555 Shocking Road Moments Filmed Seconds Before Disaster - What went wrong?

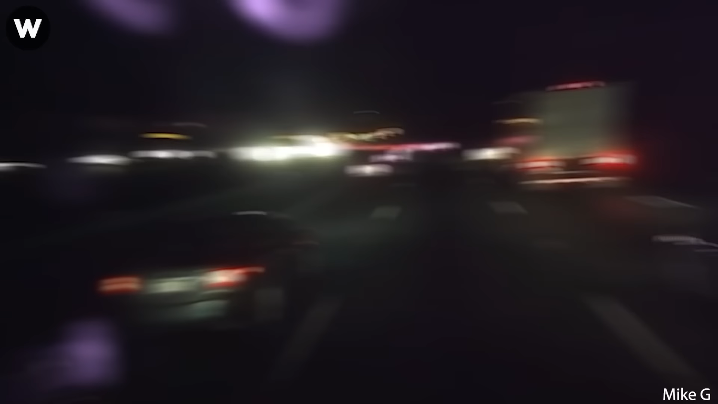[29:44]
Please be patient on the road, especially if you intend to overtake the car in front. Damn! Here he goes! Here he goes!